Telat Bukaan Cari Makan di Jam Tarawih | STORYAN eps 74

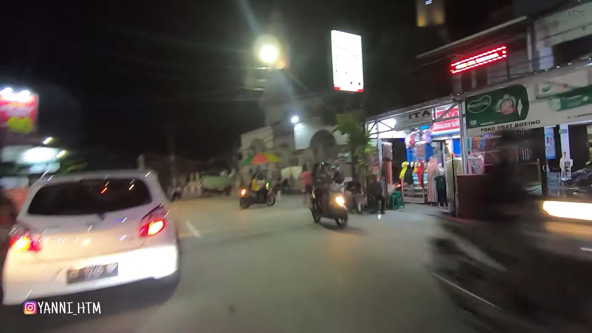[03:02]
sudah terlihat. Oh, ditutup dari depan, Pak. Masjid ini ditutup nih.